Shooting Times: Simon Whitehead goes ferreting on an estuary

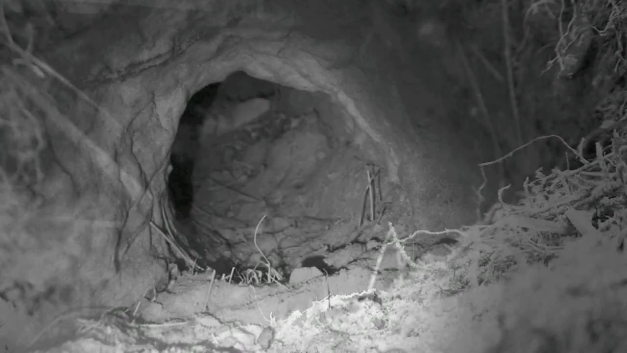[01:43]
the pickfield ferret had to work really hard in locating what she wanted to flush.
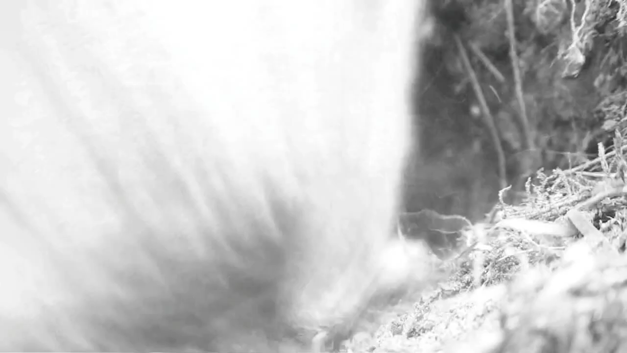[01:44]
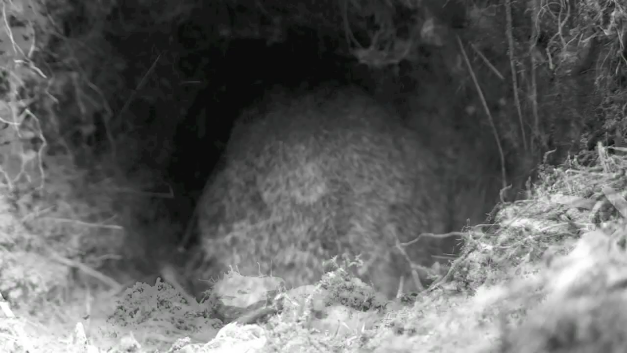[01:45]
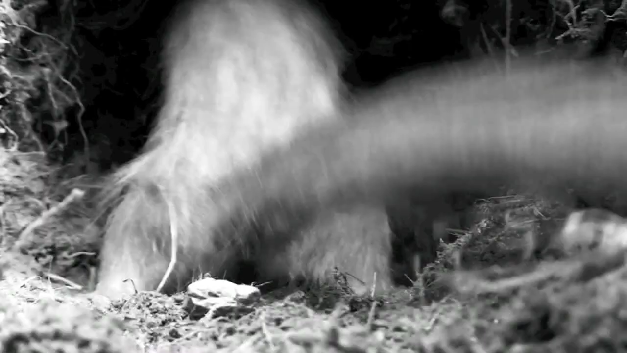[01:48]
And then once she got in her sights, she set about doing what she does best.